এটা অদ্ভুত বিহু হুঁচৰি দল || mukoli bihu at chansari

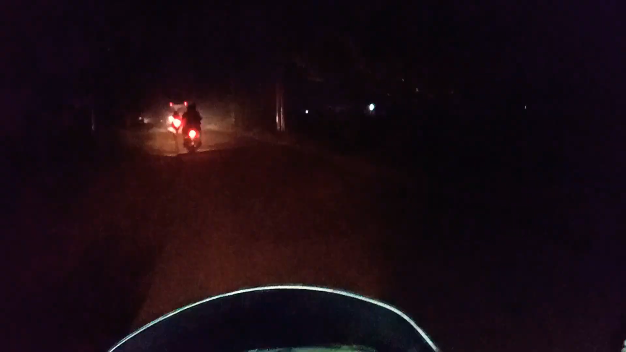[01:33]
खरु खरु रास्ता तमाम गाड़ी होइसे गाड़ी चलाते एकदम असुविधा हो गई हाँ बम बासे खरु रास्ता सा मोर सुपार स्प्लेंडर तो अलग लाइटर पोहर तो कम देखा ना भल्के